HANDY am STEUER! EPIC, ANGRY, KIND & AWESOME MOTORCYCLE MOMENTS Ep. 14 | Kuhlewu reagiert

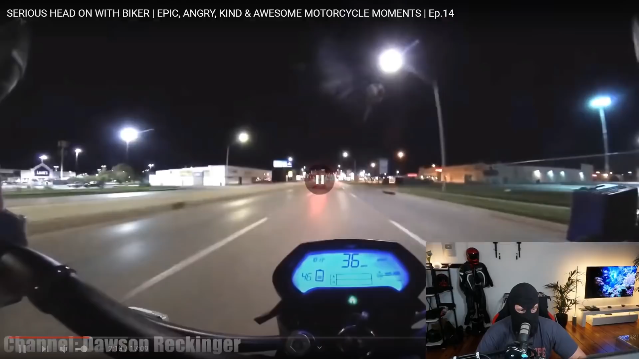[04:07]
Holy shit, Alter, er fährt 36 Meilen, der ist bestimmt mit 120 an dem vorbeigepfeffert.